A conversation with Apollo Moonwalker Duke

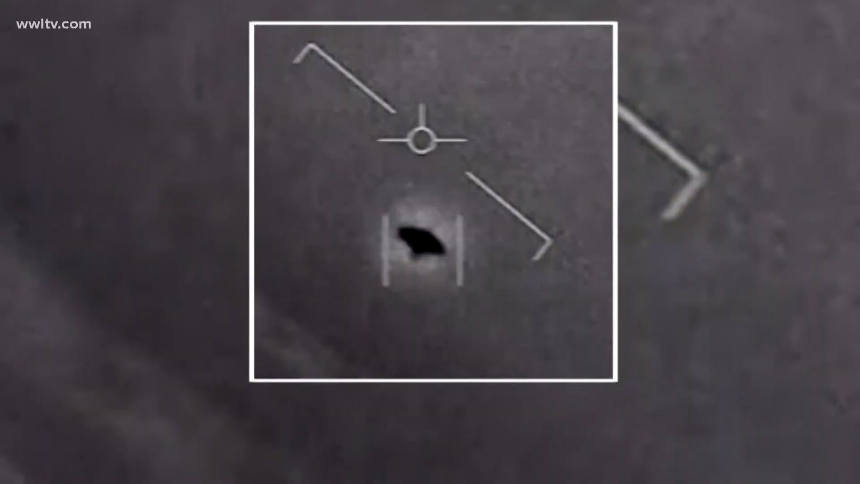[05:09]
he reacts to the Pentagon recently releasing videos of UFOs that defy physics as we know it.